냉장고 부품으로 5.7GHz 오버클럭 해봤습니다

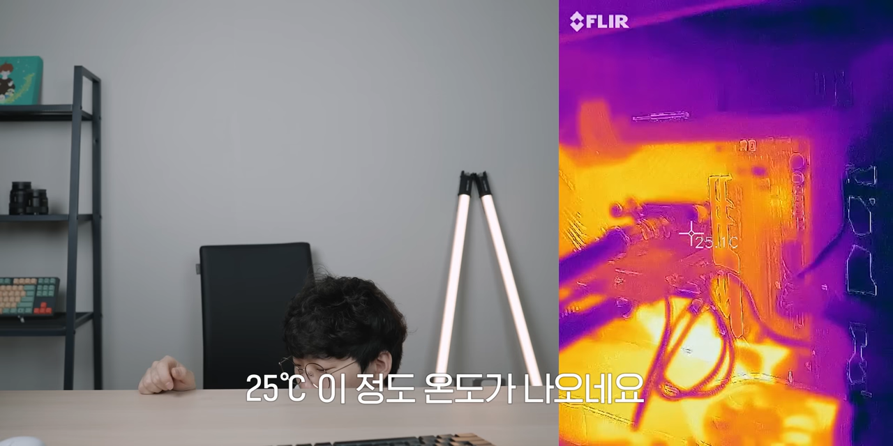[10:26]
25도? 이 정도 온도가 나오네요. 이 정도면 근데 안 낮죠? 이 상태에서 모드를 켜보도록 하겠습니다.
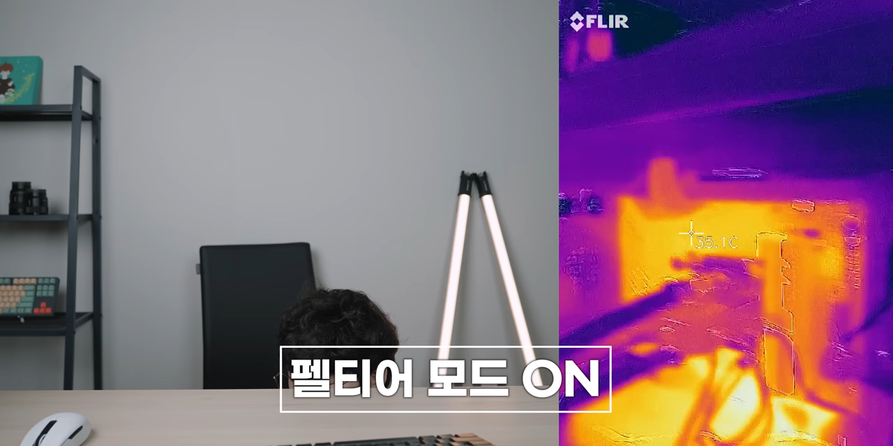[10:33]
우리 펠티어 모드 온!
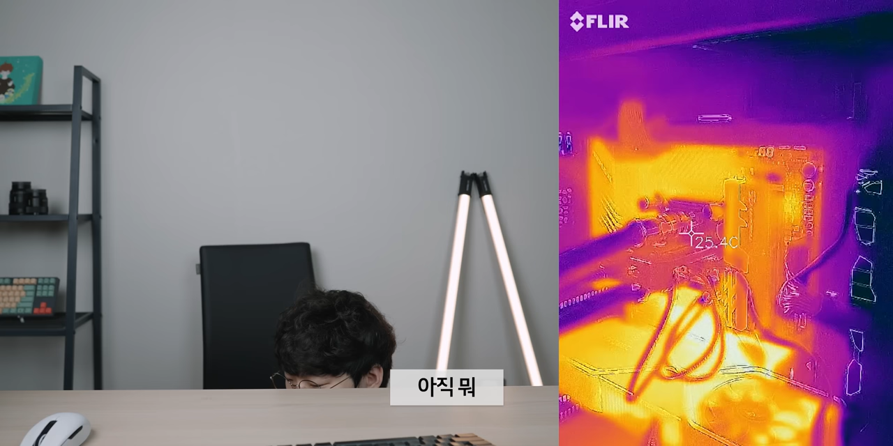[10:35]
사실 뭐 크게 눈에 보이는 변화는 없습니다. 맞닿는 그 부분! 그 부분은 열이 낮은 거죠.